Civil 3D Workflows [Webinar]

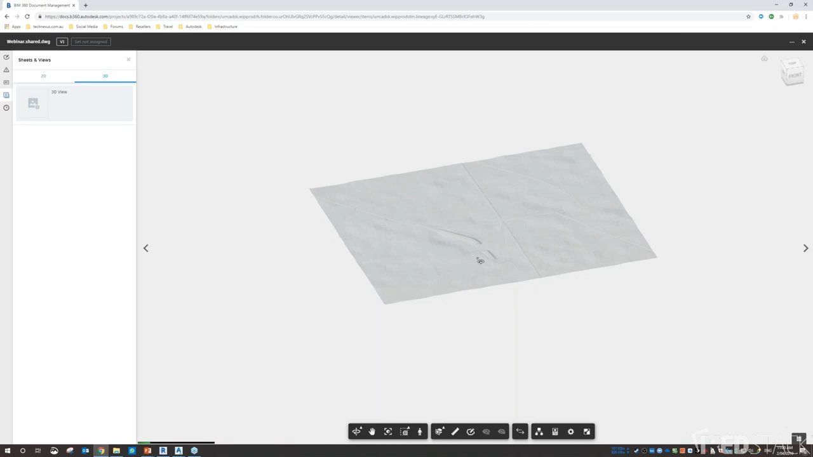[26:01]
so i put if the the sort of looking at it through go to might not show all the data properly but you can see there we've got the roundabouts